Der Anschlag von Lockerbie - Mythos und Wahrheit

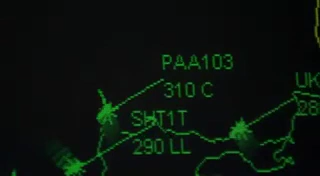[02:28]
Zwei Minuten später verschwindet der Jumbo vom Radarschirm der Luftüberwachung. Der Ort heißt Lockerbie.